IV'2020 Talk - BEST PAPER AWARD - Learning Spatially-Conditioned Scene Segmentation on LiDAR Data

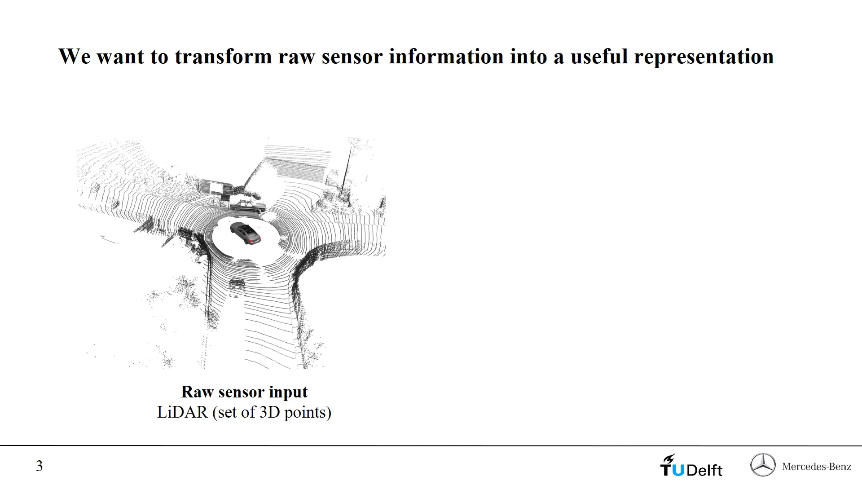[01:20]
The point cloud itself is just a set of 3D points with reflectivity information. It is recorded from the position of the ego vehicle as pictured in the center of the image. SCSSnet encodes the point cloud into a hidden representation which is then decoded into a scene segmentation function. The hidden representation encodes geometry and semantics of all points within 3D space of the scene. The output coordinate definition is decoupled from the sensor's point of view and allows to query for information about all coordinates of interest,
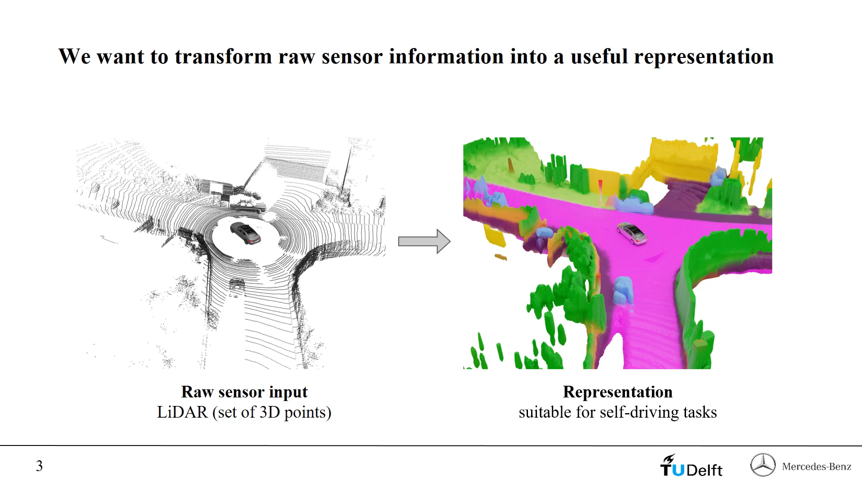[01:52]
regardless if they are close to an input LiDAR measurement or occluded. Now we will show how SCSSnet represents 3D geometry,
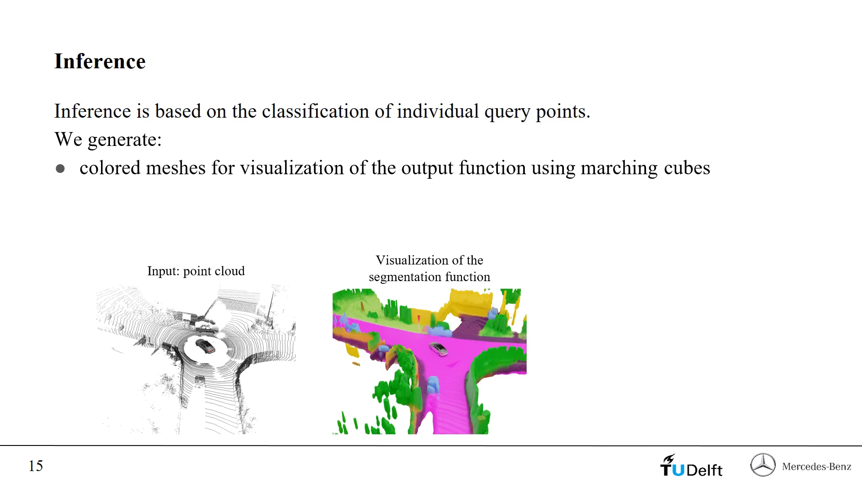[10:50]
The mesh generation algorithm uses marching cubes and applies a numerical optimization of vertices and phase normals of the resulting mesh. To estimate a ground plane, we first classify the input point cloud. Afterwards, we select every LiDAR point that is predicted to be one of the ground semantic classes. Bilinear interpolation is applied to obtain a dense regular grid of ground
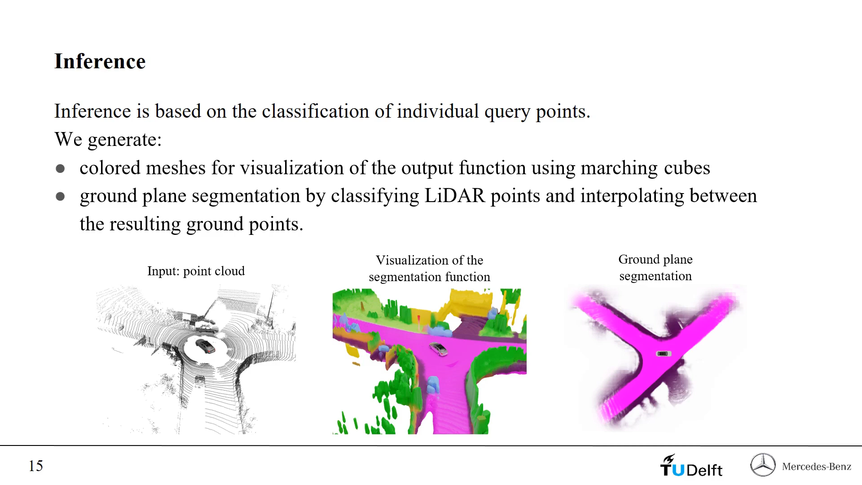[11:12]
points that we query for semantic classes a second time to obtain the final segmentation estimate. We present some visual examples of point clouds from the KIDI odometry test set,
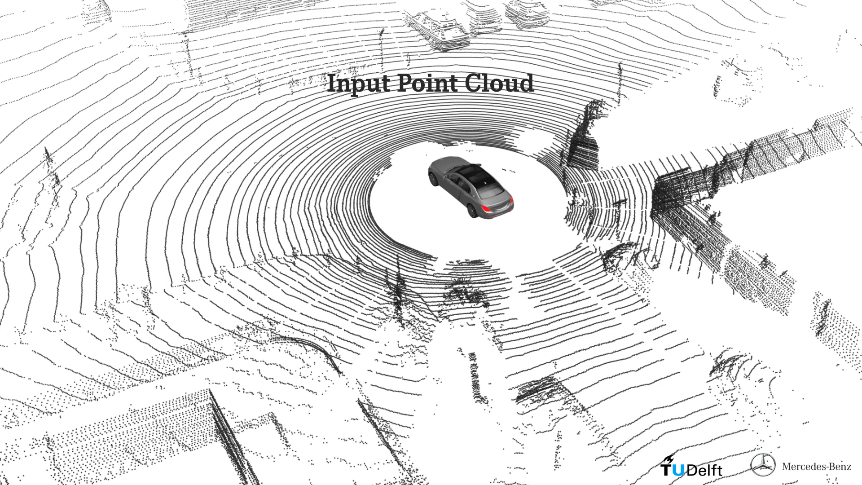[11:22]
a visualization of the resulting scene segmentation function and the ground plane segmentation.
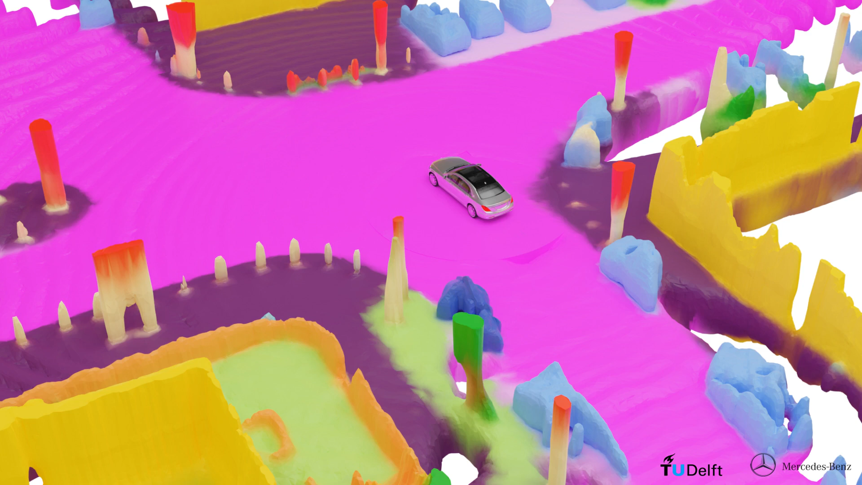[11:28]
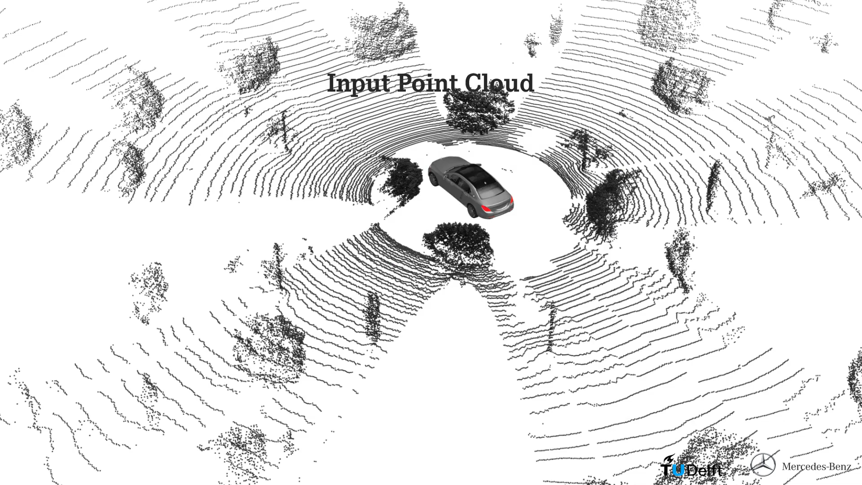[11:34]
The scene segmentation function estimates a free space probability for every scene coordinate.
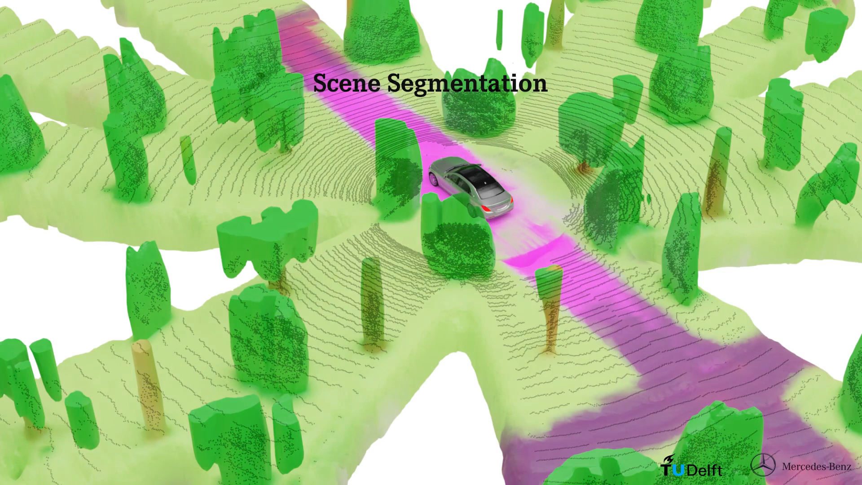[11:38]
The geometry of the scene is represented and visualized by the isosurface of the free space function for a certain threshold.
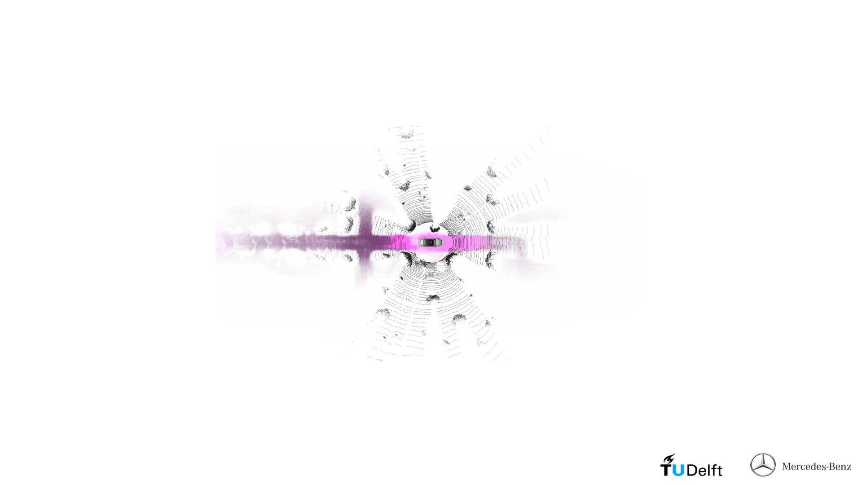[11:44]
In areas where no LiDAR measurements are available,
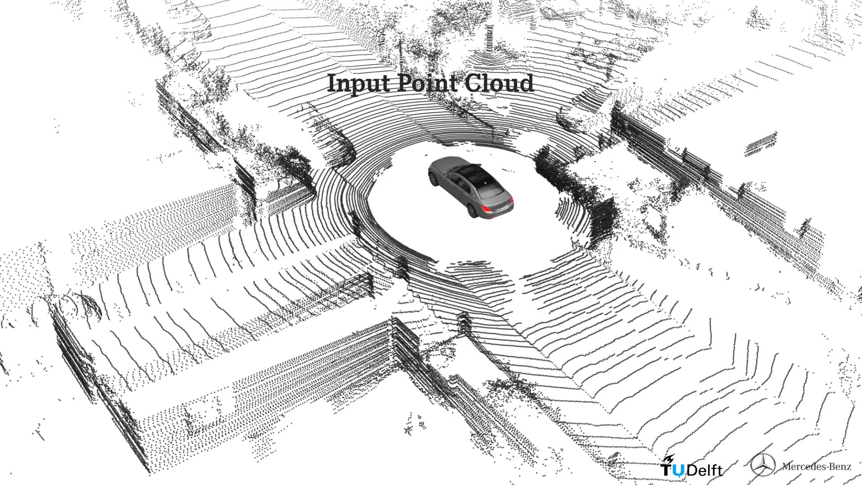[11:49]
either because of distance or because of occlusions, the learned segmentation function defaults to the prediction of free space.
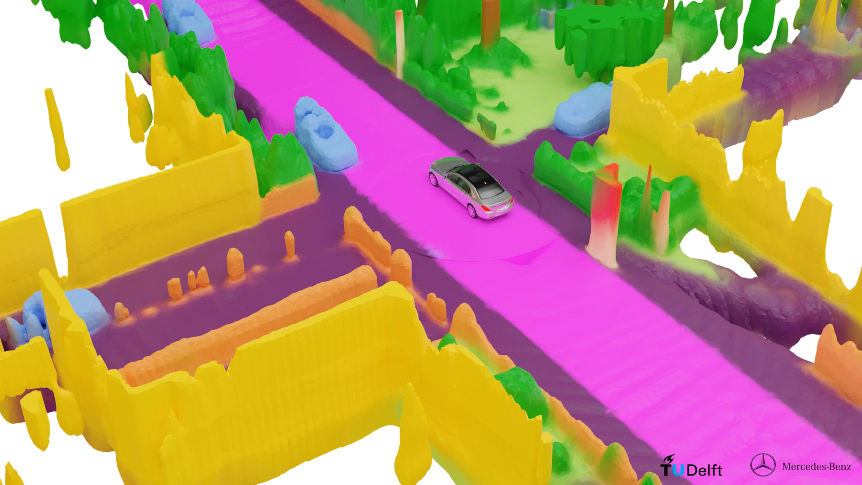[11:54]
This is to be expected because we are training on single
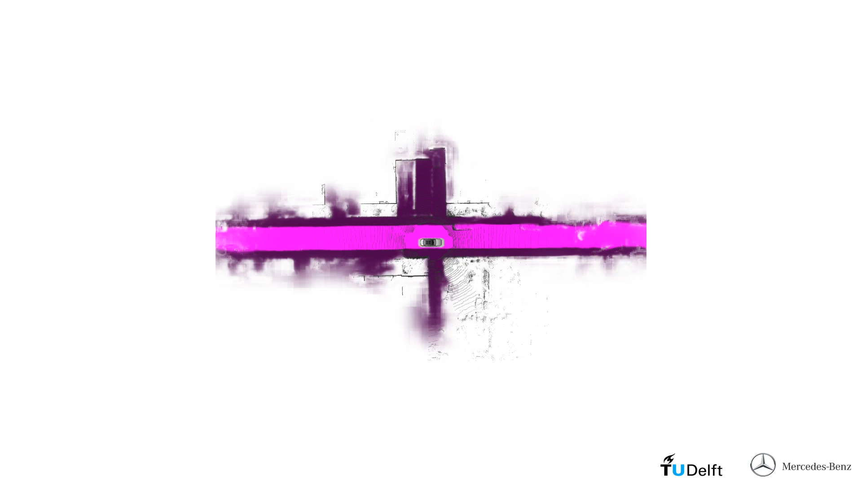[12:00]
LiDAR frames and there are no training targets for the occupied classes in empty areas.
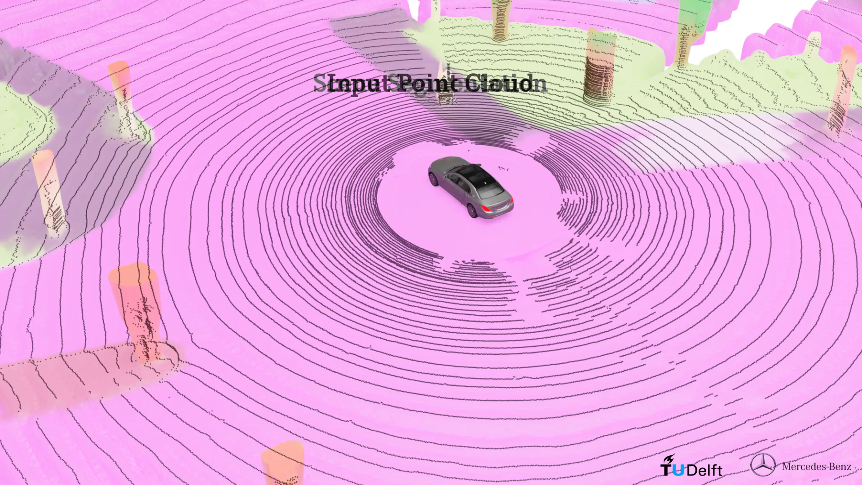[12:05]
However, we also visualize the semantic class predictions on the ground plane,
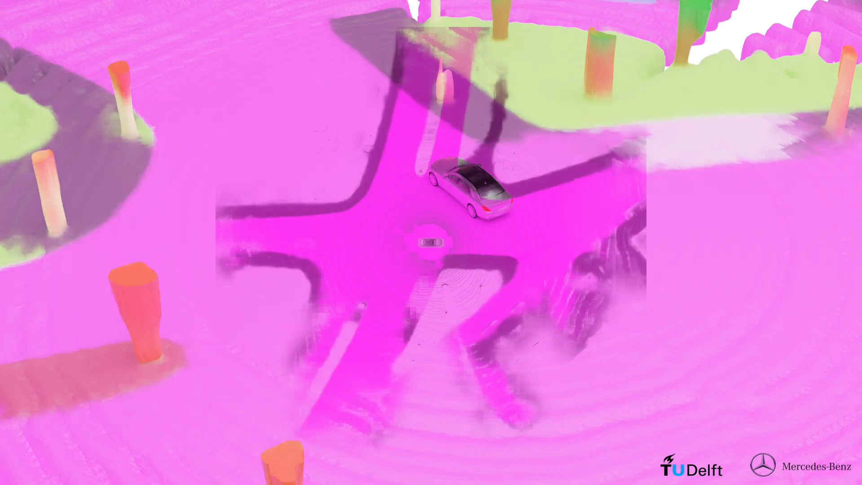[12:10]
which is estimated from the input scan as well.
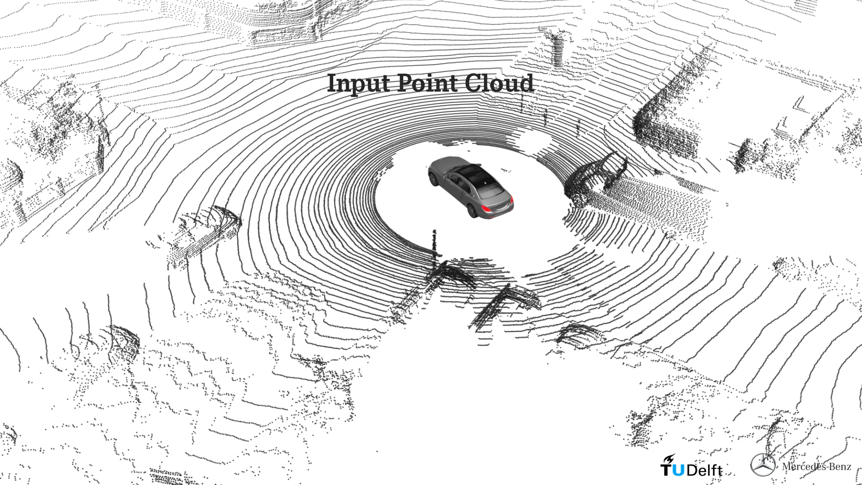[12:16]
Querying the segmentation function for semantic predictions on the ground plane and masking out the free space probabilities,